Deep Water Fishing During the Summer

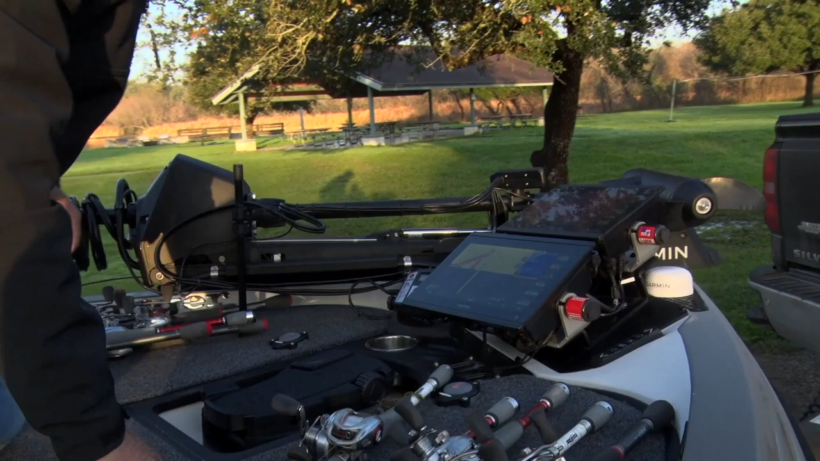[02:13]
8610 running the Panoptix, 8612 running just standard mapping and sonar, and then I've got a Hydrowave.
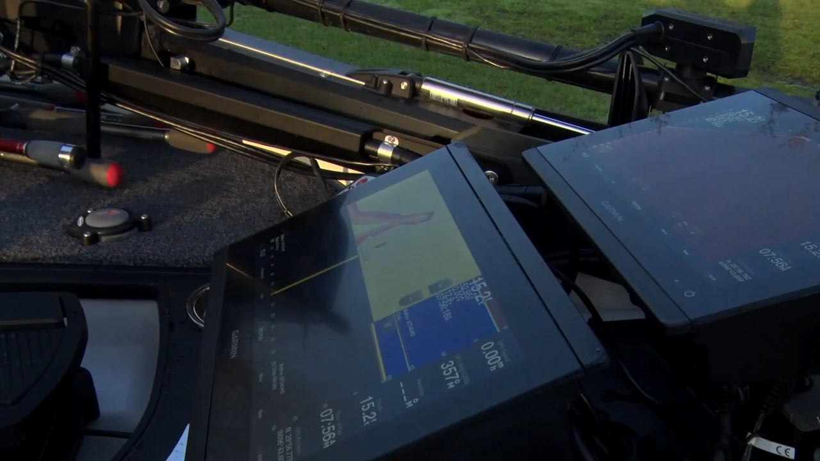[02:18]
That's basically how I set my boat up.
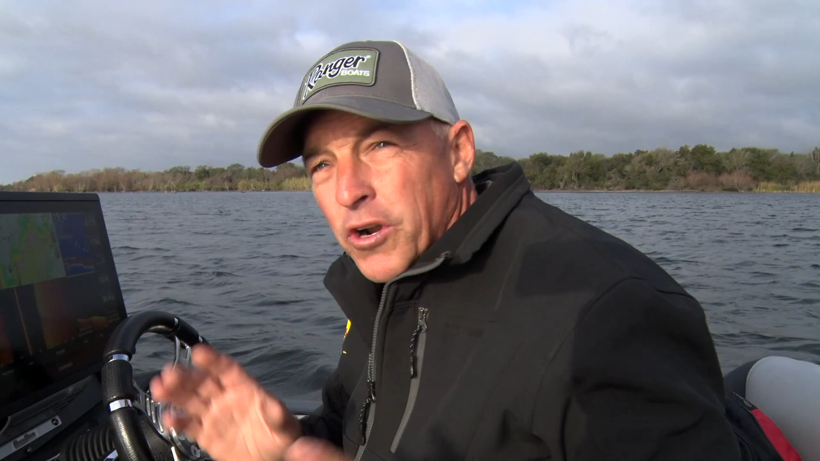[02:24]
Hey, I want to talk to you just a little bit about how I set up my electronics, not just for summer fishing, but for every kind of fishing. And I may adjust a little bit when it gets into the summer or winter or spring or fall, but for the most part, this is the way I like to run it. I've got a 16-inch screen.
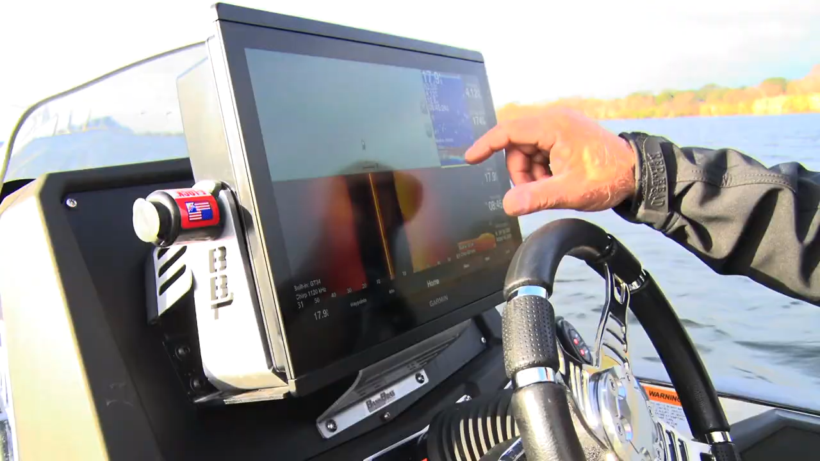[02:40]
Now, if you've just got a 10-inch screen, I still probably would run it this way.
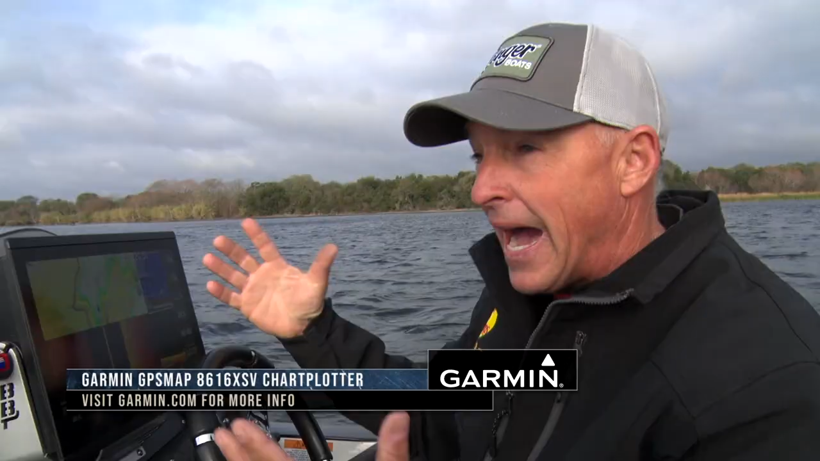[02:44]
Some guys like two different graphs. They might have two 12s. If so, I might run it just a little bit differently, but I've got four banks showing right here.
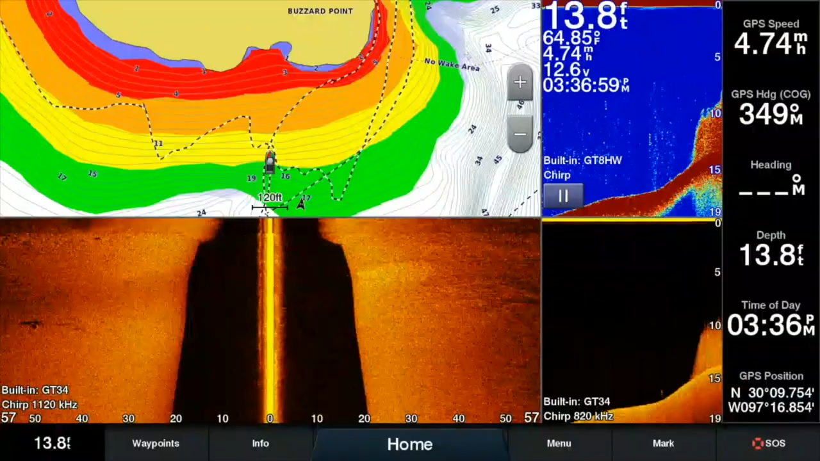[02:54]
On screen: depth 13.8 ft, water 64.85°F
When you look at this, I've got mapping, and I've got mapping really big because mapping is important to me. And then I've got side view. Well, I've got side view really big because I want to be able to see as much detail as I can see out to the side. Then I've got traditional sonar and clear view on top of each other. They're both fairly small on my screens, and all of my different things like my voltage and the time and the water temperature all are sitting on that screen. I like it this way because I don't need to see these two for a long period of time.
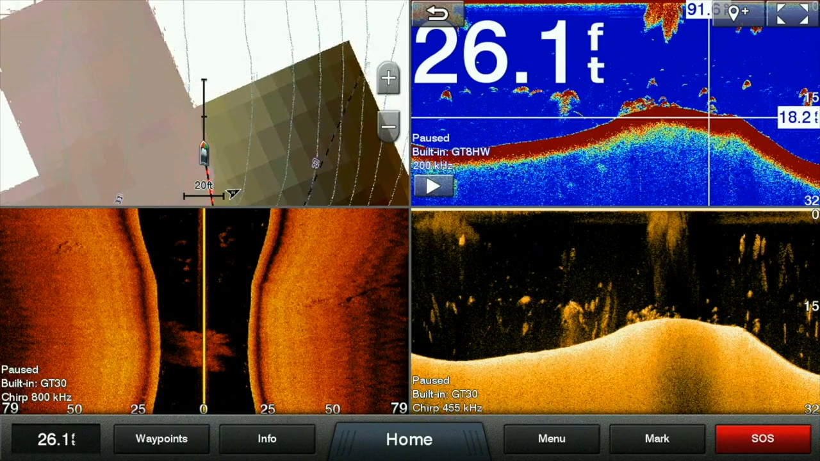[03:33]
On screen: depth 26.1 ft
I just need to see those for a short period of time. Now, when you get out there and you start graphing and you start seeing fish, see, the thing about it is a lake that's got a lot of bass, those bass may be somewhat, and say they're offshore and you're graphing them, those lakes also got a lot of fish. So what do bass look like? Well, for your different graph, you're gonna have to kind of figure that out.
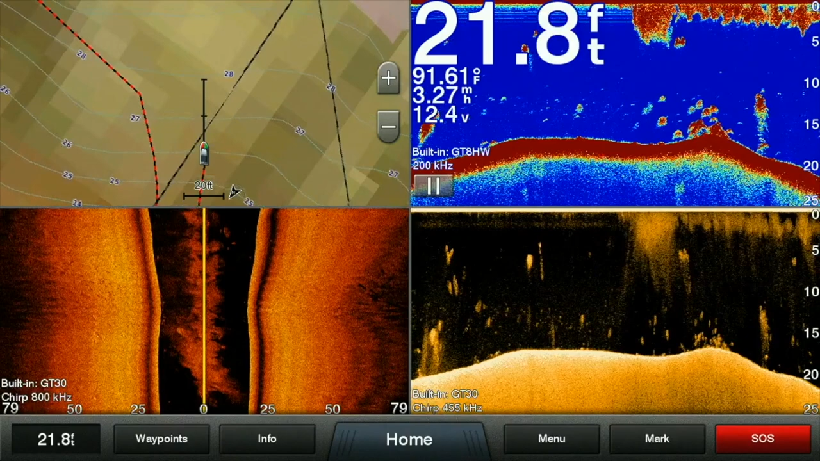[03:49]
On screen: depth 21.8 ft, water 91.61°F
But one thing I can tell you is if you see a real uniform school,